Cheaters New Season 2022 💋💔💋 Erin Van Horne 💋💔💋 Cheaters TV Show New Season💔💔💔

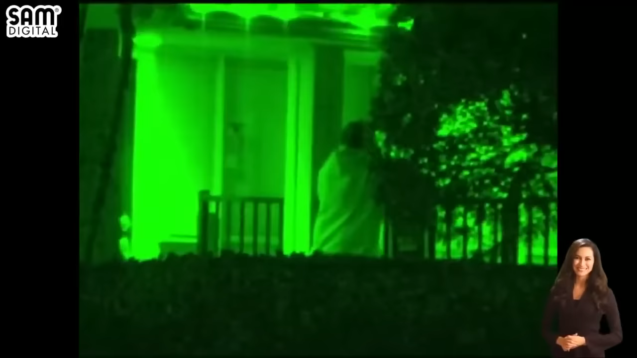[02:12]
detectives set up shop around the apartment complex where he's employed as the maintenance supervisor. At closing time, perimeter units spy their subject, Matt Van Horn, mulling around the leasing office.
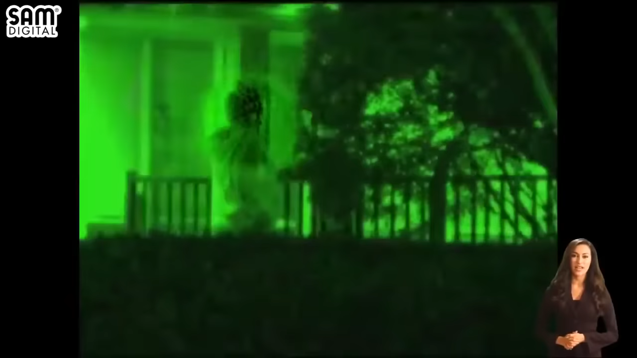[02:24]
Through the darkness, a figure appears next to Van Horn. The shape reveals itself to be that of an unknown female. The suspect grabs the woman and kisses her. He then retreats into an alcove for a moment before returning to his awaiting companion. The couple walk hand-in-hand to their respective cars and depart the job site. Mobile units follow the cars to a local bar.
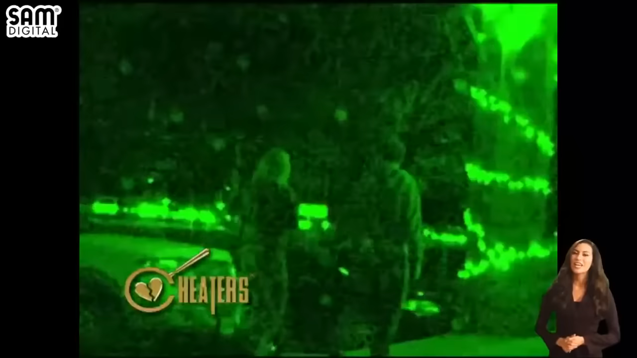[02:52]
They walk inside, entwined in each other, and on the patio they enjoy a post-work drink while laughing with each other.
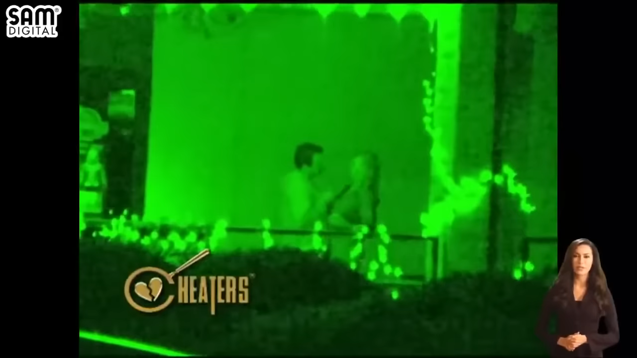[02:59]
The frivolity doesn't last very long before
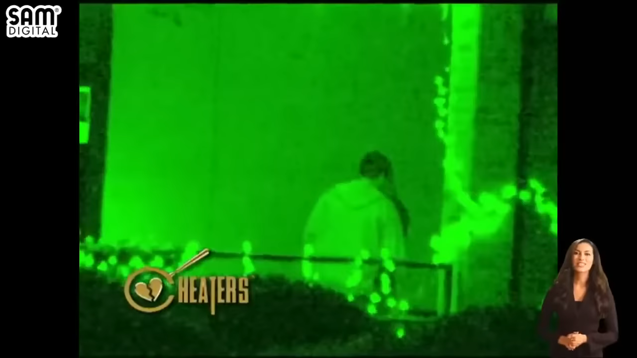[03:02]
Van Horn and his date pay the bill and return to their cars.
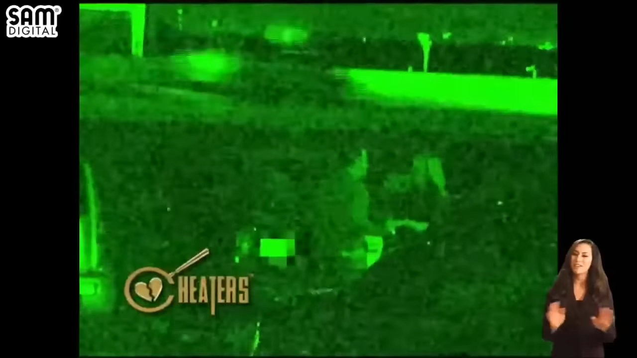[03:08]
It must be hard to say goodbye, as evidenced by the amount of time the two spend canoodling with each other.
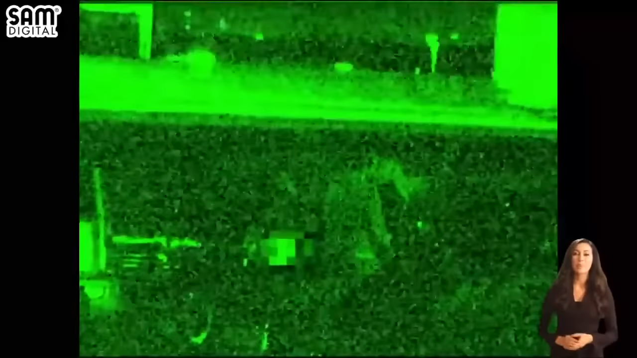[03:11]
They eventually pry themselves from one another and depart the bar's parking lot, going their separate ways for the evening.
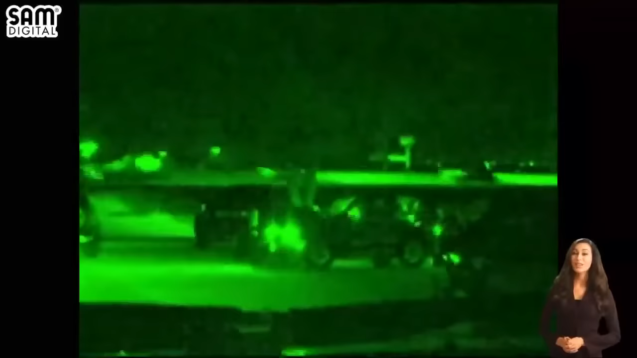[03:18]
Investigation day three.
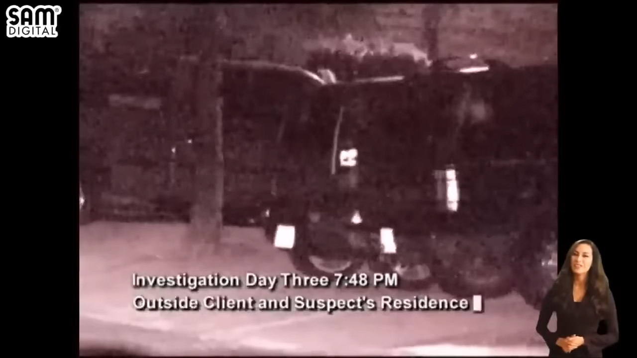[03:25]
Agents remain alert outside the Van Horn home. Aaron alerts the surveillance team that her husband has just stormed out after an argument.
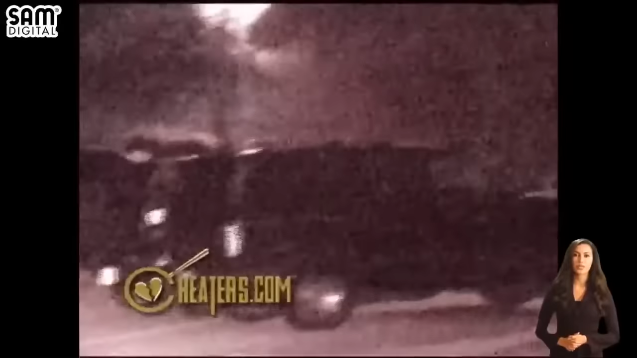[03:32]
Perimeter units catch sight of the suspect as he enters his car and departs. A pursuit ensues that leads detectives to an unfamiliar residence.
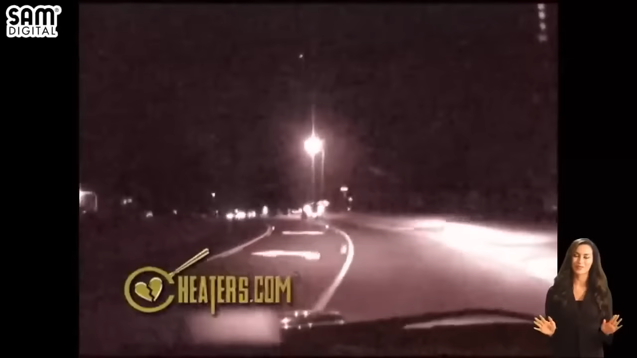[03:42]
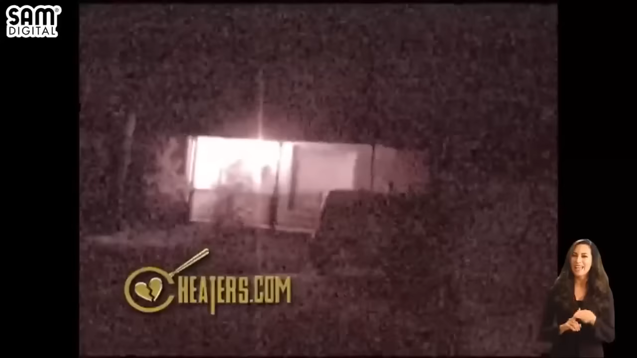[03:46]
Van Horn parks his car and makes his way to the front door of the house. He knocks and is let in.
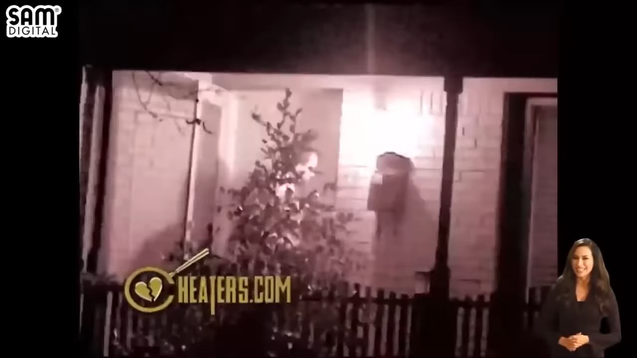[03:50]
Van Horn remains inside for more than an hour before the door opens.